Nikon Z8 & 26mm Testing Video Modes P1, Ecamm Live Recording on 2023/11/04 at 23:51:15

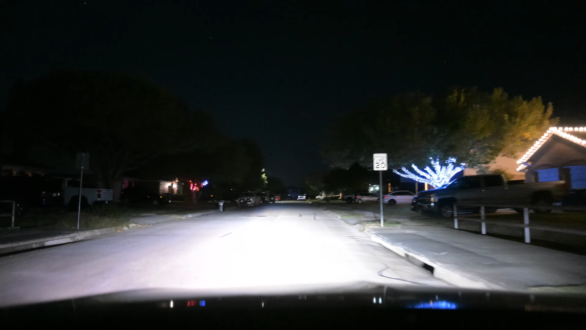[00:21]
neighborhood a little bit still reflecting quite a bit
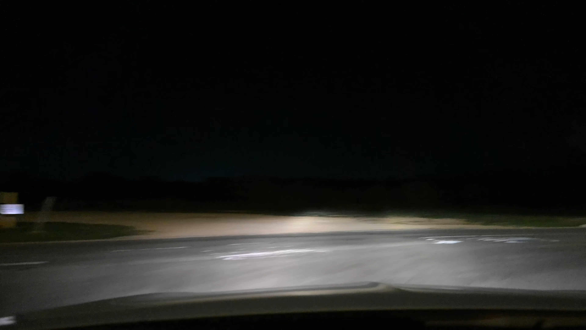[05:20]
going down here to where the light is